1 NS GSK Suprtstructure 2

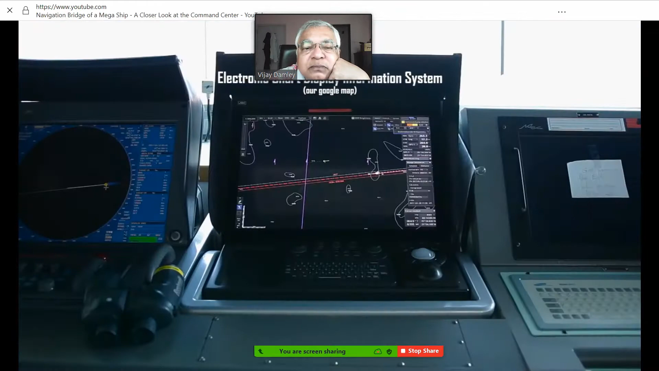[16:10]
short for Electronic Chart Display Information System.
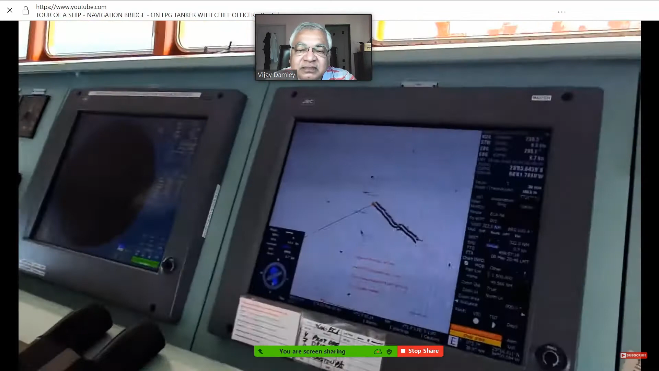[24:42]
It is not much different than Google Maps, for instance, but much more advanced with lots of features to aid for a safe navigation.